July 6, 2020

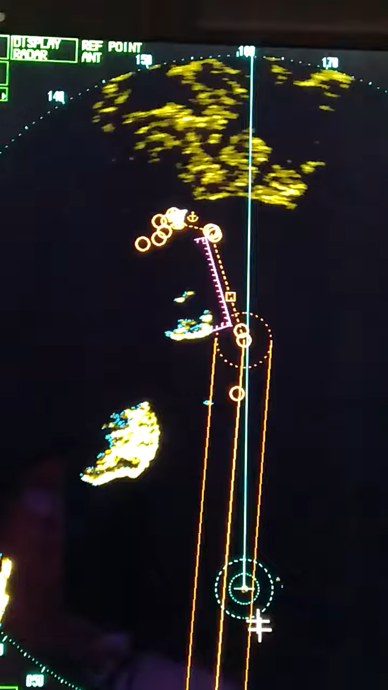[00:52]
Yan. Dito kami pupunta. Yan, umagala na yan. Katiklan.
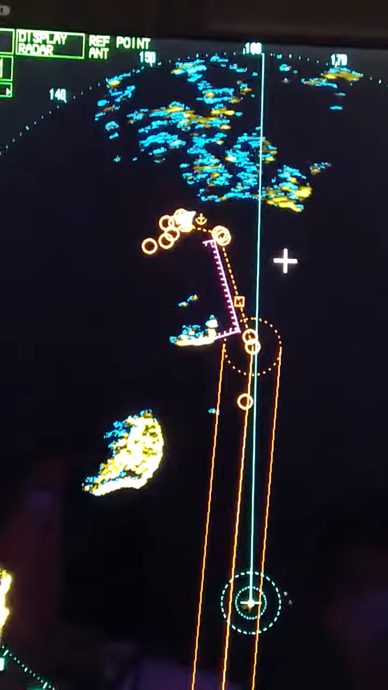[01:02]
GPS platter. Yan. Yung nagbi-blinker, yan yung position ng barko.